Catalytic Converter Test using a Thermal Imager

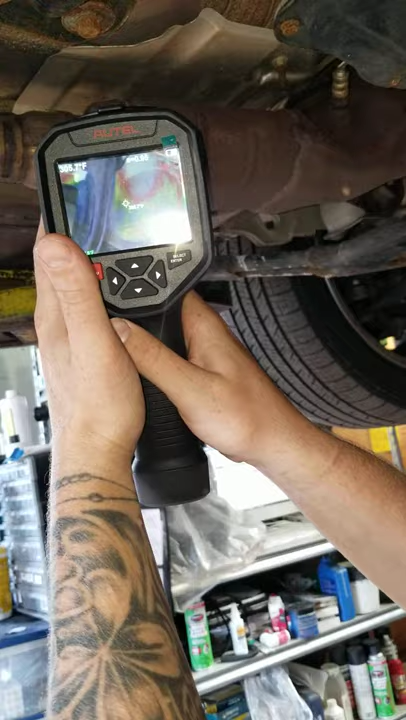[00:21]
and you want to be between 100 degrees on each side,
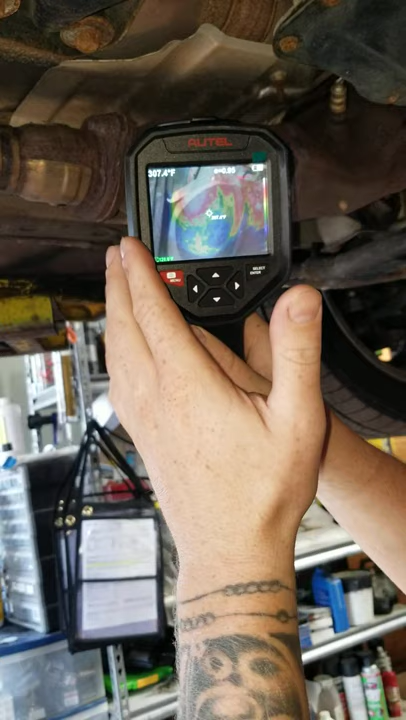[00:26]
and as you can see, this is getting extremely hot, here,
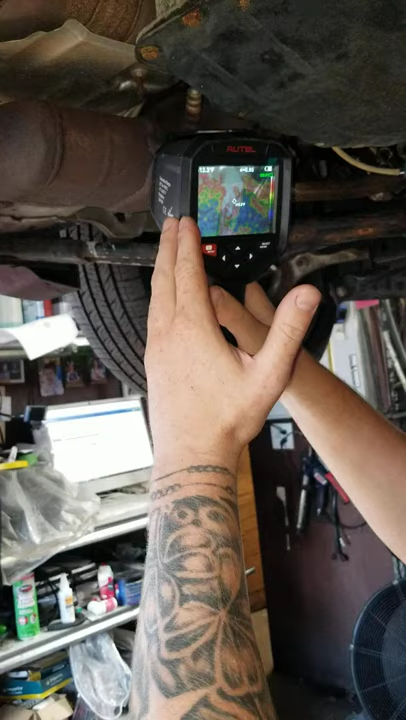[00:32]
and as it flows down the manifold, this is how you get a true test, when you test a camera, if you're burning, it's a particular that, so the customer can sing,
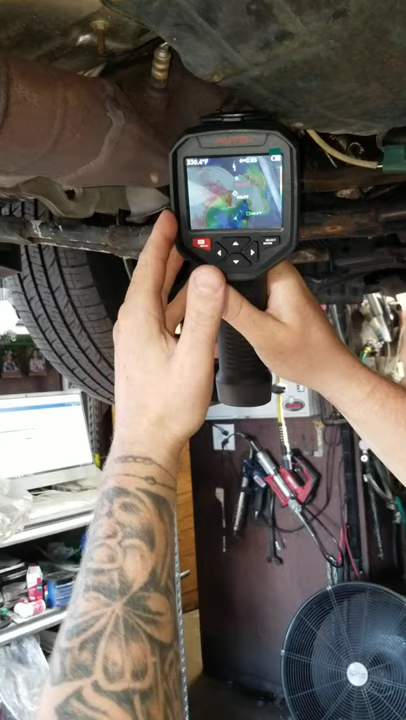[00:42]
and then we'll go down, the whole exhaust,
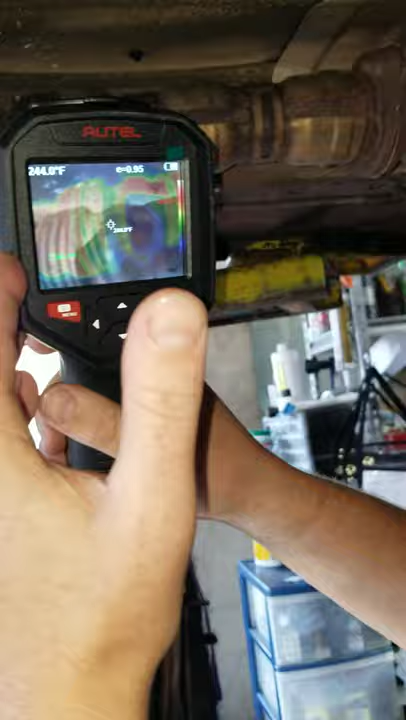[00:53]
to be able to see, to see if there's any other blocks in the system,
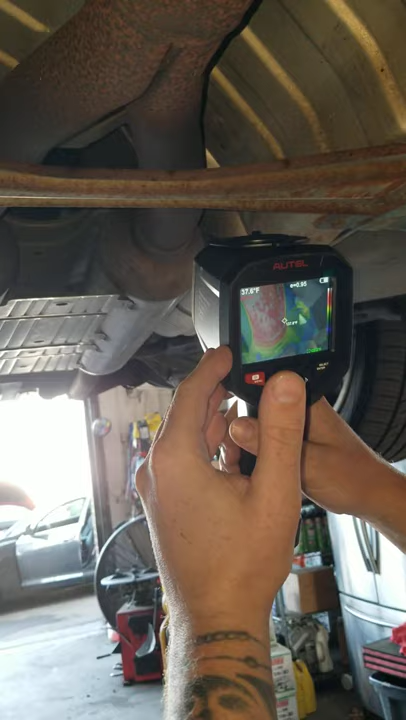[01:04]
and that's getting hot there, so that probably may have some buildup, which is creating a restriction, this one here,
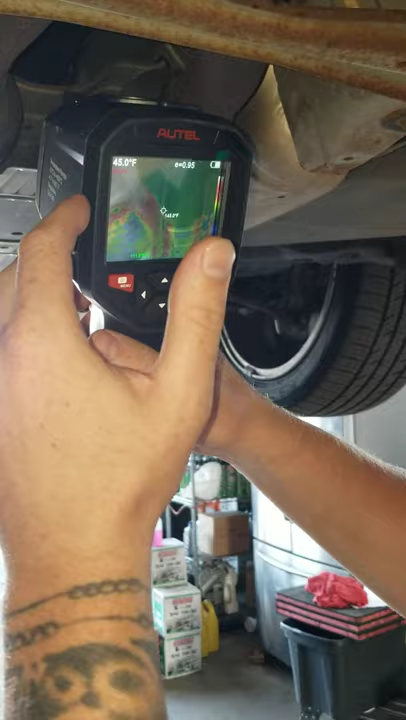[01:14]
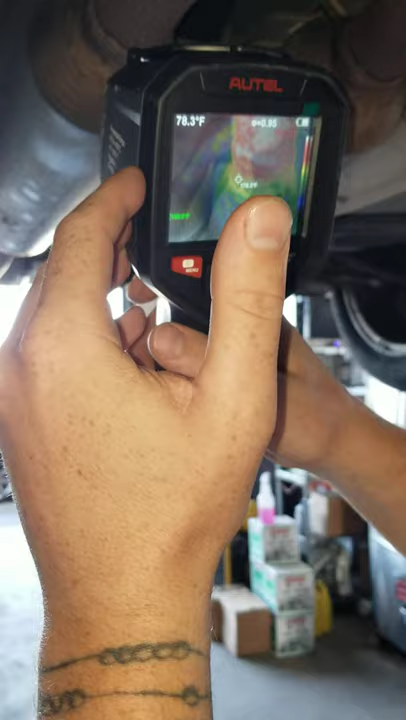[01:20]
this one also, it's getting hot, normally they get hot around the welds, and then we'll go all the way down to the muffler, as you can see,
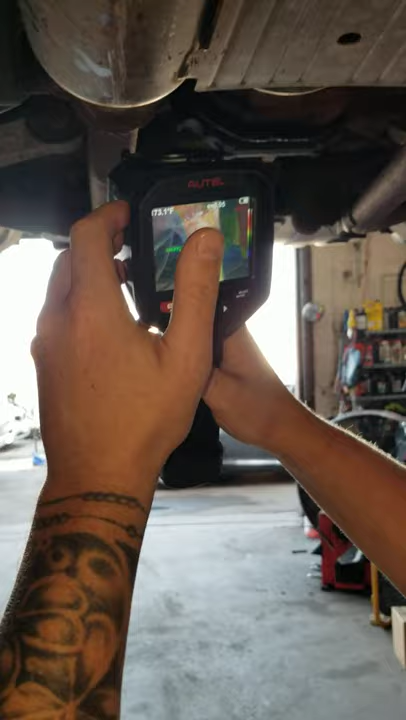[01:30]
it has its high points, and it's low points, which is normal temperature, as of right now,
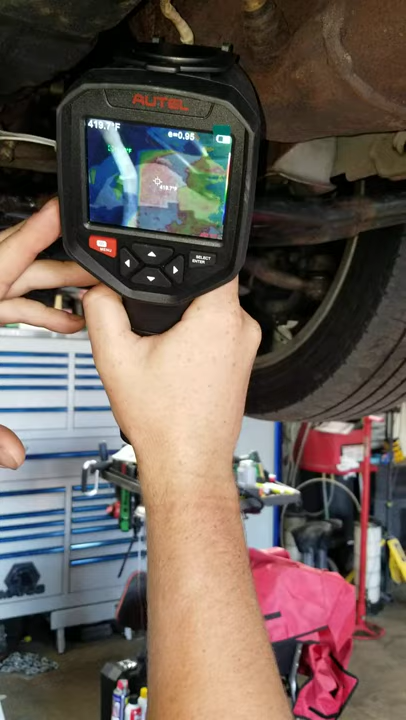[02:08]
On screen: spot 419.7°F
this one's at 400, 425, and as you can see, the red is telling you where the heat,
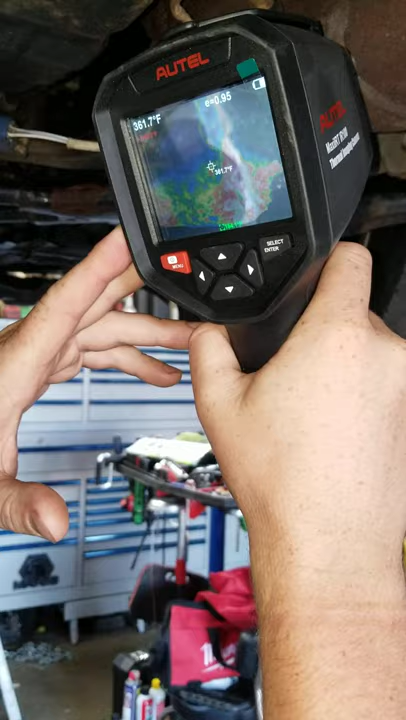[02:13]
On screen: spot 361.7°F
it's just building up, and it drops down,
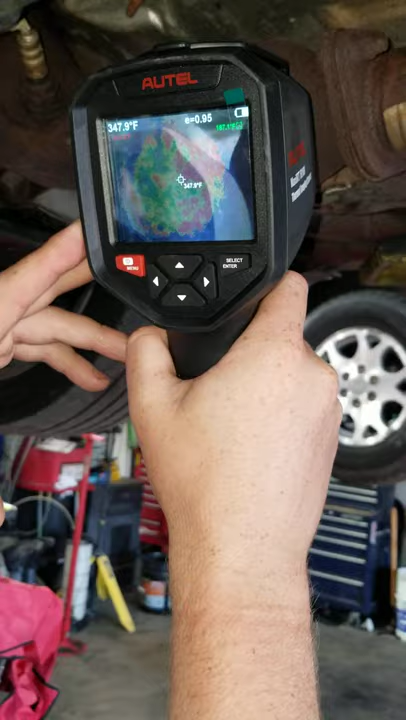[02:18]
On screen: spot 347.9°F
so, it's definitely a restriction here, coming in,
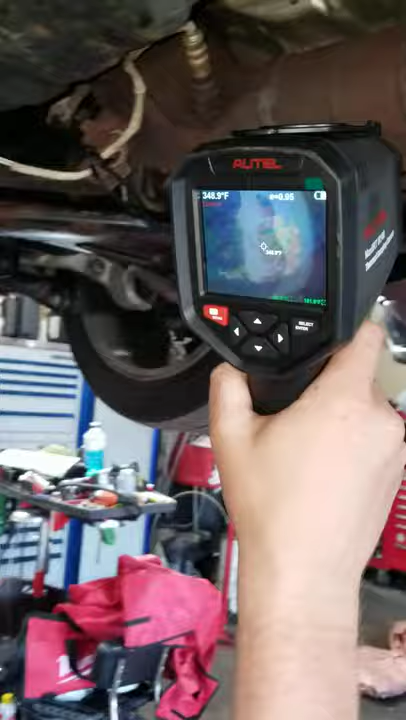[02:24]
and it makes that pain, up into the cat area,
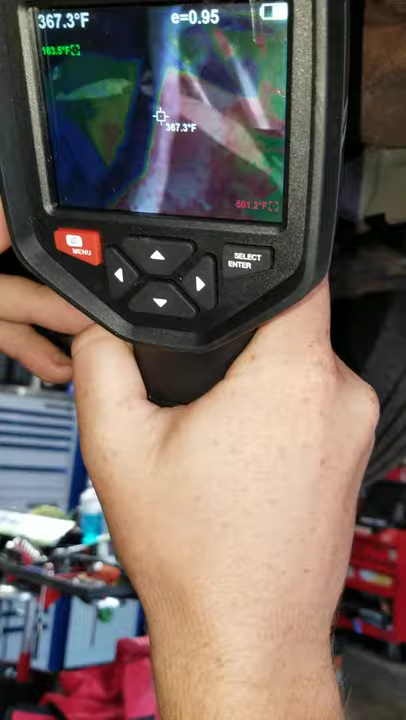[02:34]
On screen: spot 367.3°F
over, and let's go through here,
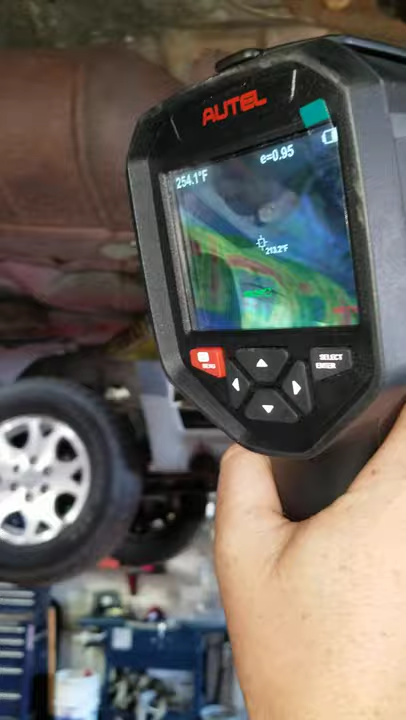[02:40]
On screen: spot 254.1°F
and watch the restriction, as of right now, it's good,
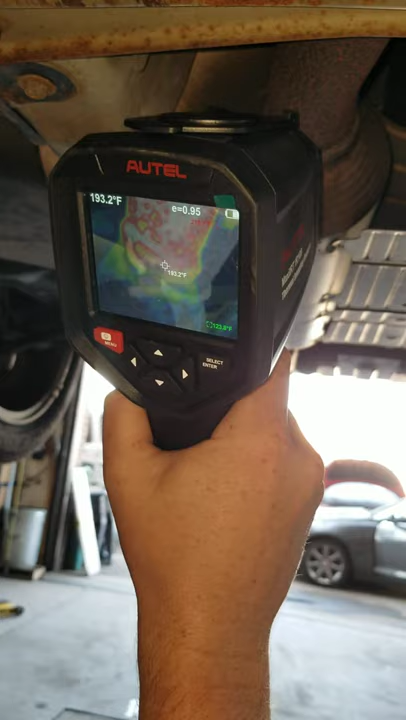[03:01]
On screen: spot 193.2°F
it's getting hot there, at the weld, see the resonator, as it cools off,
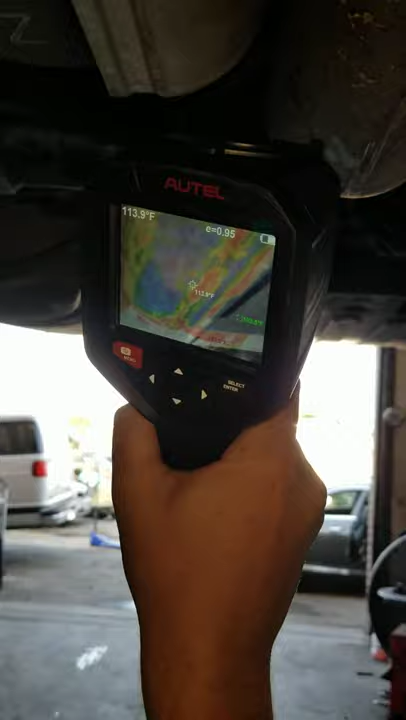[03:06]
On screen: spot 113.9°F
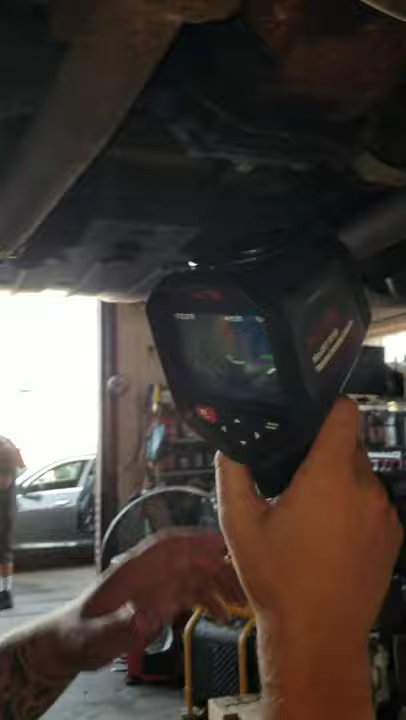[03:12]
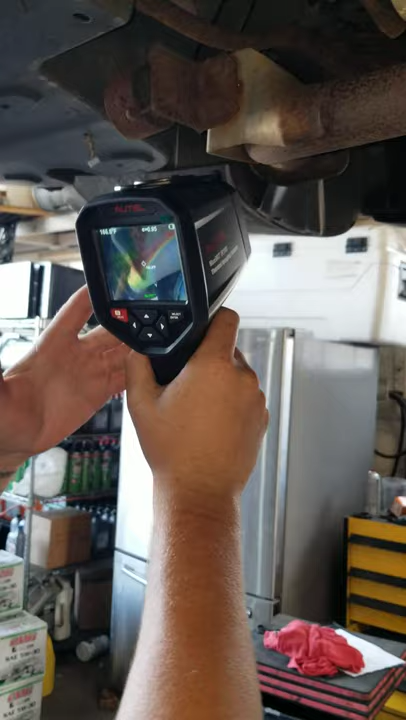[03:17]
this one also has a hole in the muffler, so this is good, all in through here, aside from surface rust,